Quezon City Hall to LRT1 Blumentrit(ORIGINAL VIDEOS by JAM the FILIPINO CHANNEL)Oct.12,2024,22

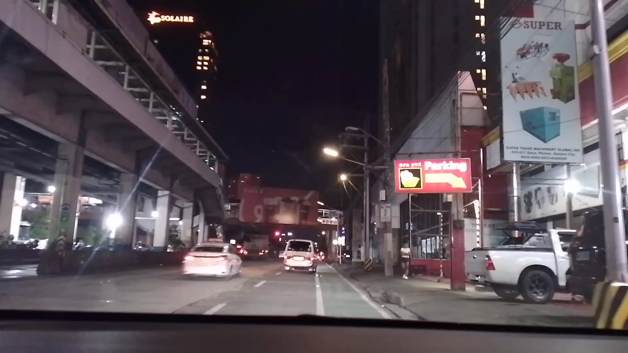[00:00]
Po okay, ngayon mga kababayan on sir, so this is Jam, the Filipino channel po ang inyong pong lingkod. So today nga is October
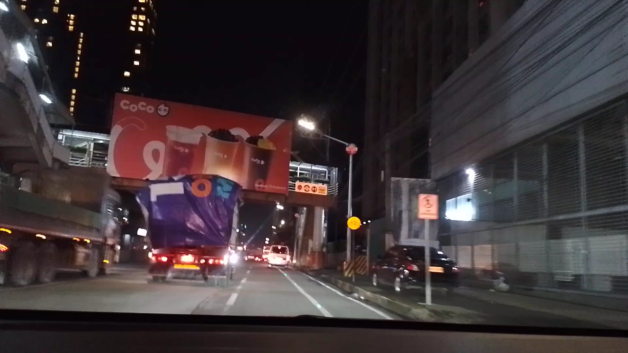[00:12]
10, 12, 20, 24. Tayo ngayon ay andito pa rin sa may bandang EDSA, dyan yan sa may bandang Philharma, dyan dito sa Mesoco, kadadrop nga lang natin. At tayo ngayon ay pupunta diyan sa may Quezon City Hall po. Quezon City Hall, Gate 2, di naman, Quezon City. At dadalhin natin ito sa